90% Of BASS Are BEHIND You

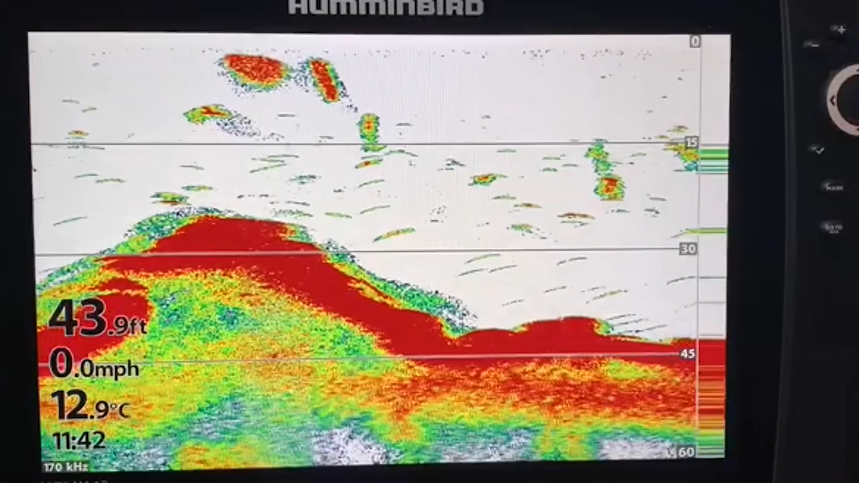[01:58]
On screen: depth 43.9 ft, water 12.9°C, speed 0.0 mph
I would spend all day idling over things and just looking at that 2D sonar.
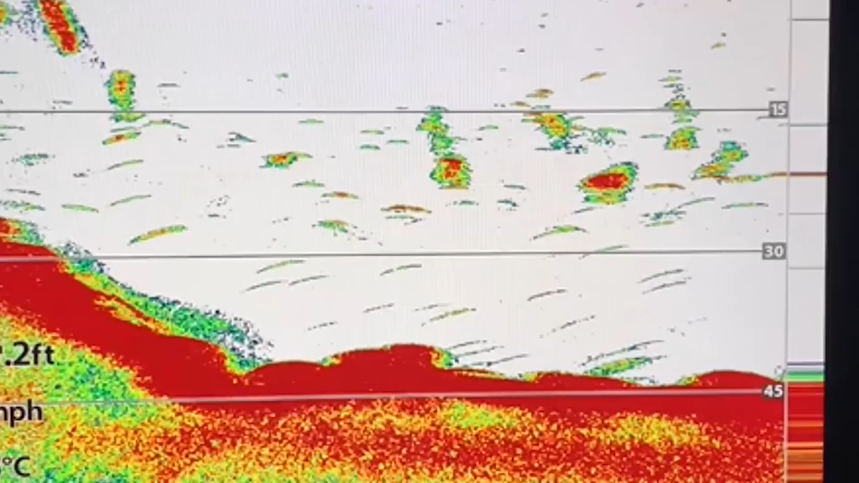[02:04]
And when something would pop up, something that looked like a stump or a rock pile, I would simply take a marker buoy, something you can get very cheap.
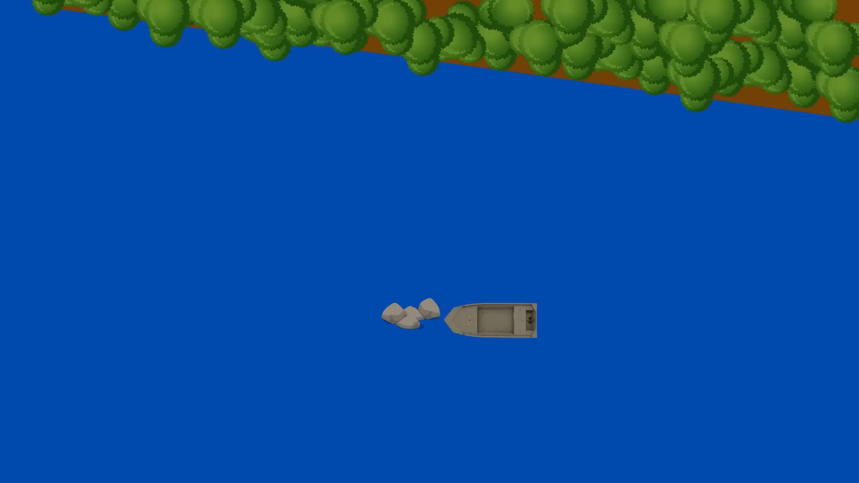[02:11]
And I would throw it about 20 to 30 foot away from that object that I was trying to hit. Then I would simply circle around and typically within a few casts, I would be able to find that structure with the lure that I was fishing.
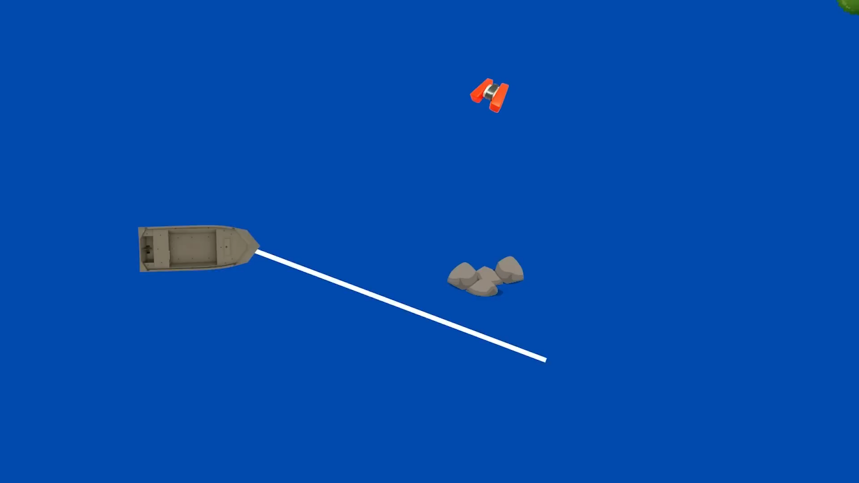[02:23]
Now with today's age of electronics, I simply use my electronics to get a pinpoint cast the first time, every time.
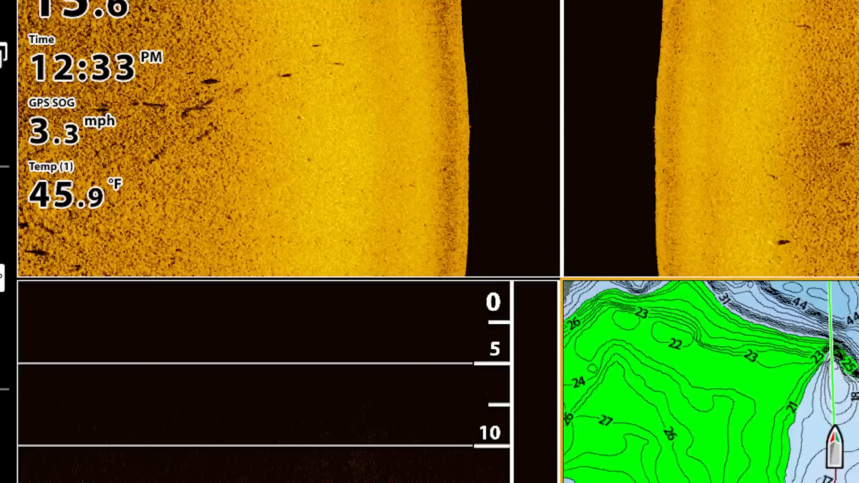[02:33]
On screen: water 45.9°F, speed 3.3 mph
Today I'm out here, the water temp is actually 46 degrees. We are here in late, late fall, early winter. And a lot of these bass are going to be relating to cover and structure that is
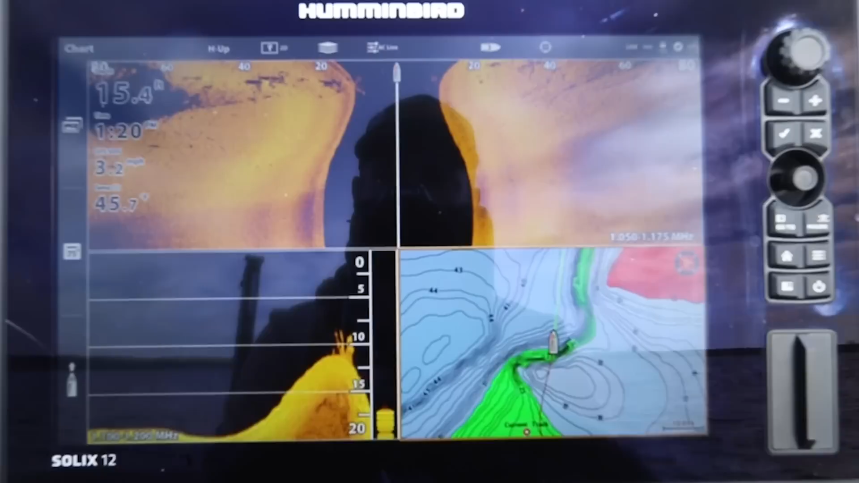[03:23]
Now what I'm seeing on this point is quite a few stumps.
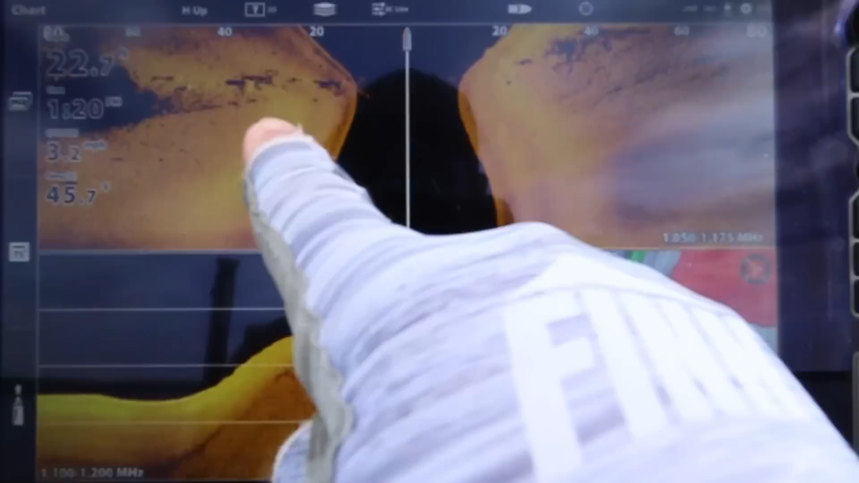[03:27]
I'm also seeing some bait fish that are suspended over deep water.
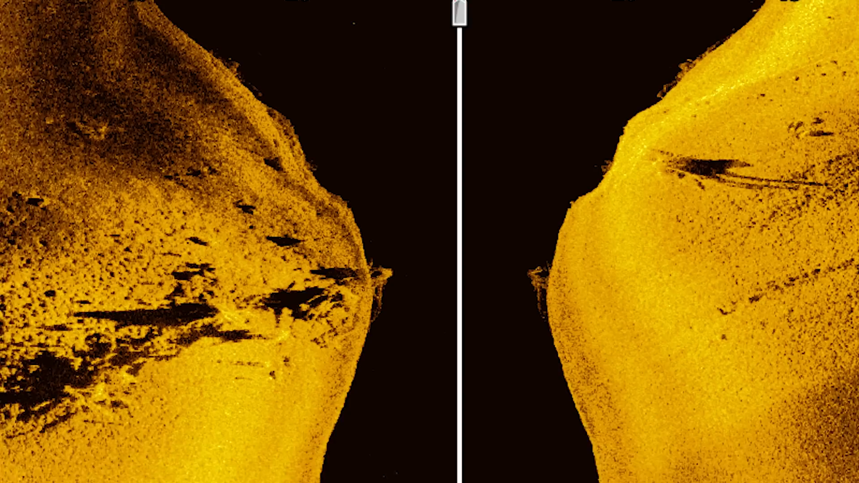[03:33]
So what I'm going to do is this, there's a stump here off to the side that is a little bit isolated. And anytime I'm fishing, I like isolation.
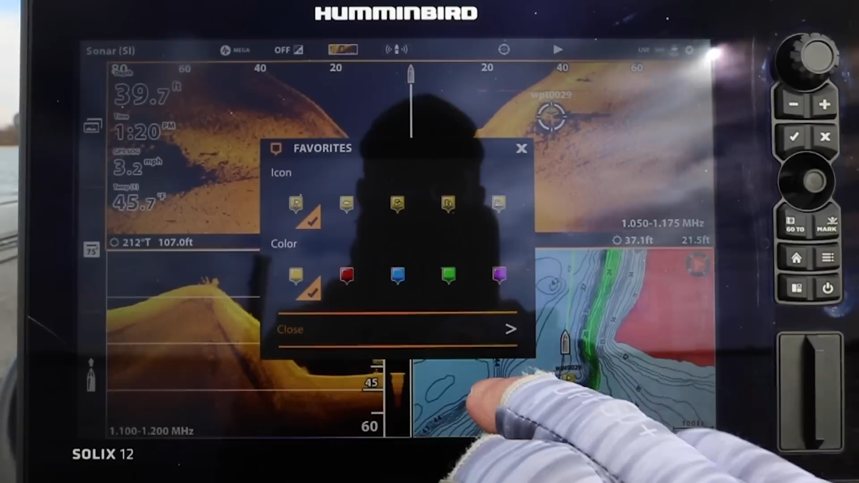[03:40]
On screen: depth 39.7 ft, speed 3.2 mph
So although there are several stumps here, I marked the one stump that I kind of like.
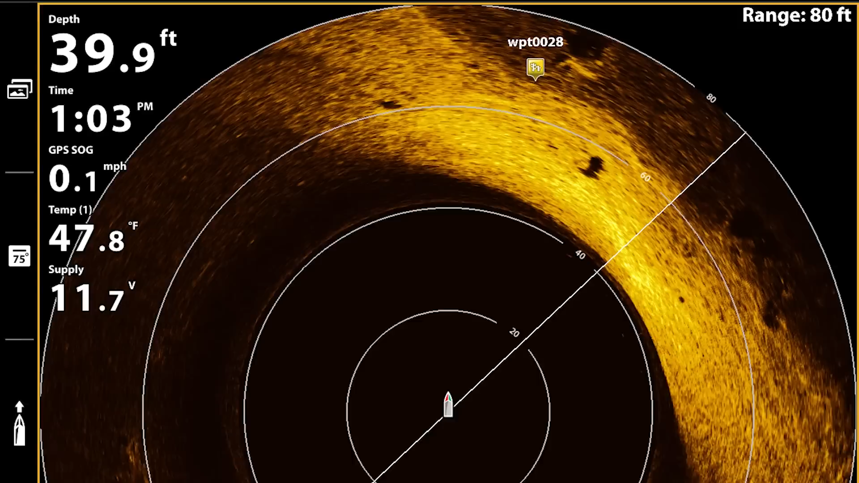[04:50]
On screen: depth 39.9 ft, water 47.8°F
And I love this because I can make waypoints at my unit back here and it's connected up here up at the front.
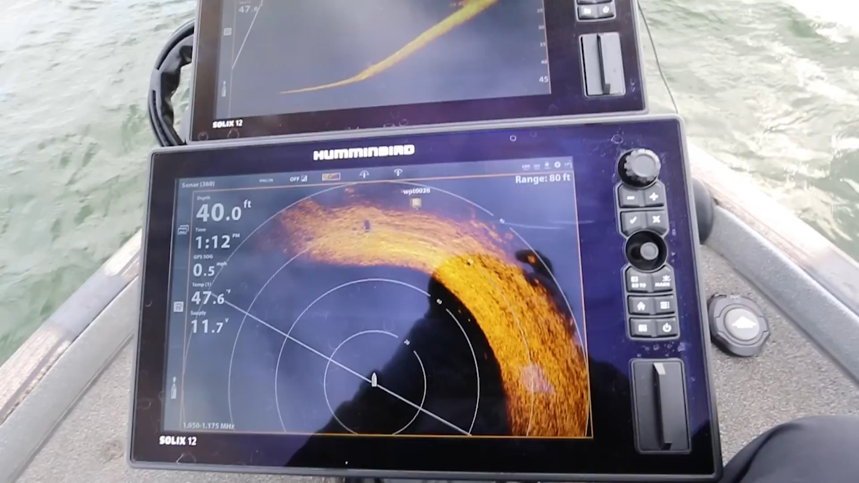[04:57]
On screen: depth 40.0 ft
So as soon as I start to get close, I'm going to see that waypoint symbol pop up and it'll tell me the exact direction of where that waypoint is.
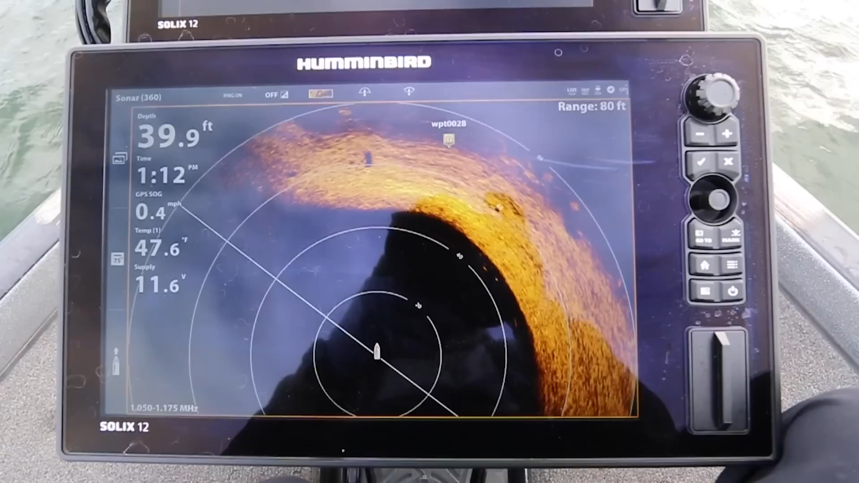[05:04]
On screen: depth 39.9 ft, water 47.6°F, speed 0.4 mph
So if you look at my 360, you can see that I'm a little bit off right now. I thought I was pointed directly at the waypoint. It's actually a little bit to the right.
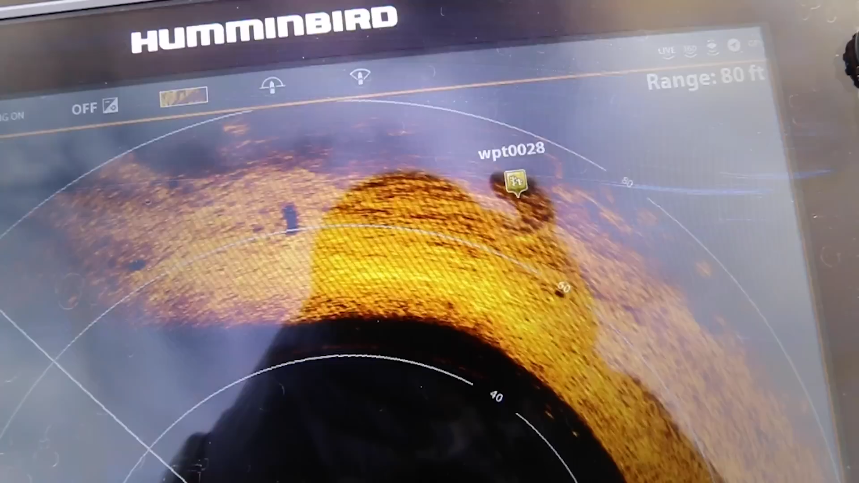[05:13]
So if I actually pan over with my Mega Live a little bit to the right, you will see that stump pop up on the Mega Live.
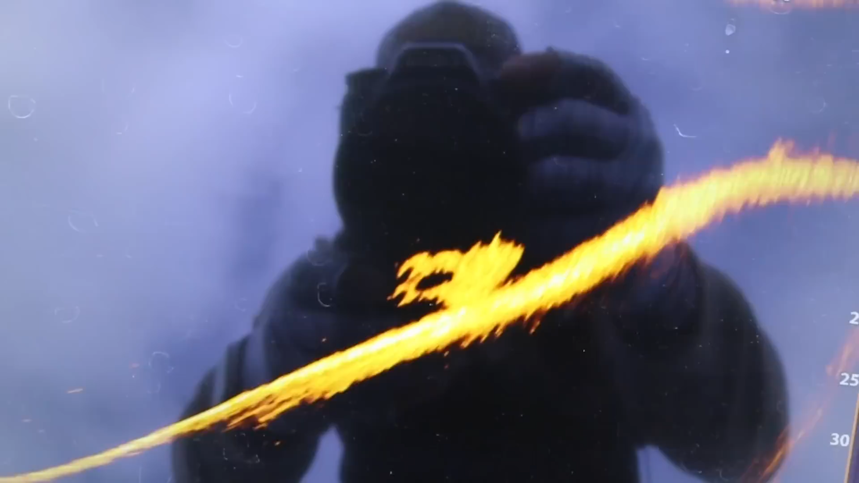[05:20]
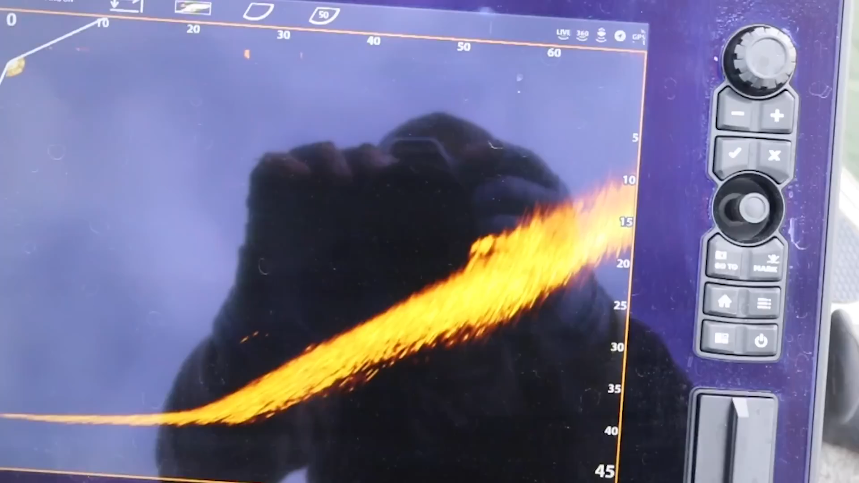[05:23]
Now, the cool thing is you can actually see a few fish that are just below that stump on the Mega Live. Now that I got the trolling motor pointed right towards that object, I can just make a cast.